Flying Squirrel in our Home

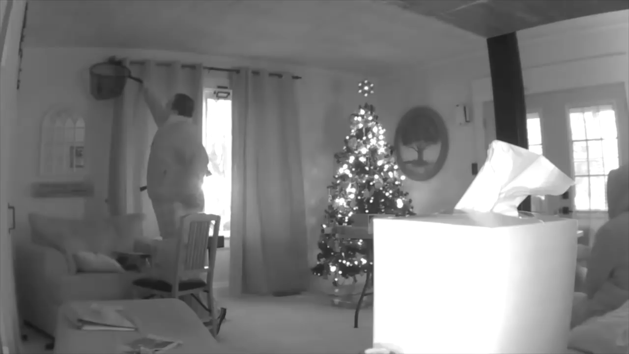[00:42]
I need you guys. How do we get a sugar glider in our house? I have no idea. All right, we're waiting for him to jump.
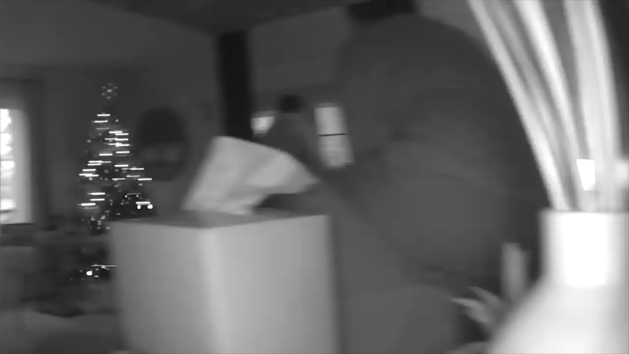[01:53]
Hey, buddy. So cute. We're gonna let you go on this tree.